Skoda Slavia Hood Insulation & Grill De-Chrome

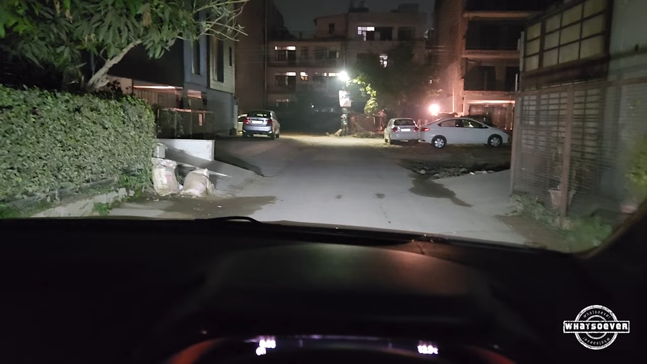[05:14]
आरी है अगर मैं गाड़ी बंद कर दू यह देखो ऐसे है अब गाड़ी स्टार्ट करते हैं यह डियारेल की लाइट है अब मैं सुकरता
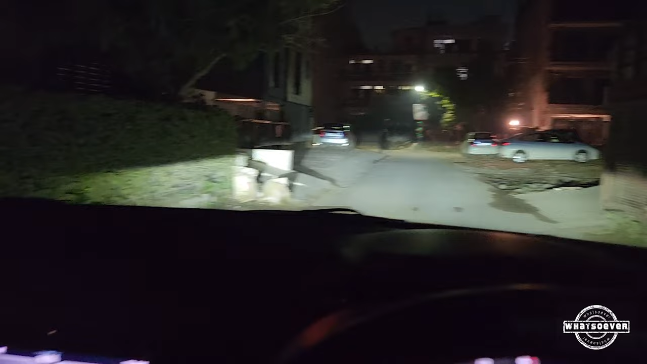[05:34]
मैं हाई बीम करता हूं यह देखो तो
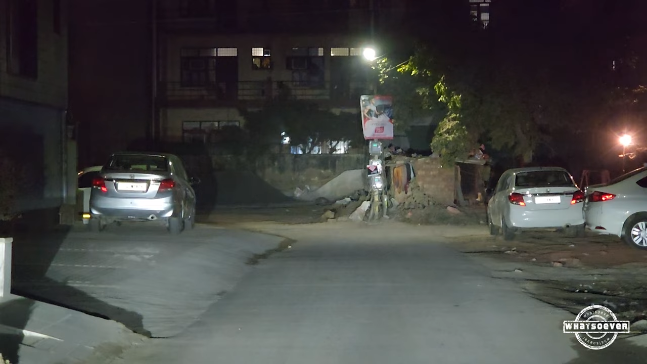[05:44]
इतनी दूर से पता ही लग रहा कि इसकी लेजर फोकस हैं बट मैं आपको एक वाल पे अभी दिखाता हूं अगर मैं डिपर मारूं यह देख रहो कैसे फ्लैश मारती है अब चलते हैं आगे ठीक है
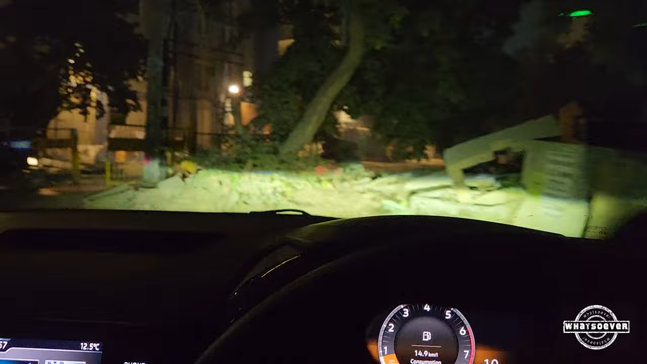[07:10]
वर्ट लेट मी ट्राए हाँ यहां सामने वाल है तो आपको मैं लेजर हाई बीम जो ऐसी वह दिखा पाँ हूँग